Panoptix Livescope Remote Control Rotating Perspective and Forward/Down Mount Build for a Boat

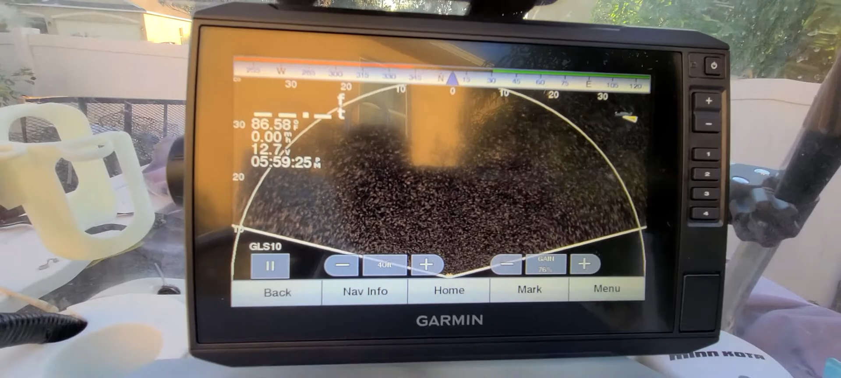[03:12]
And that's it. So I can sit here again and rotate it.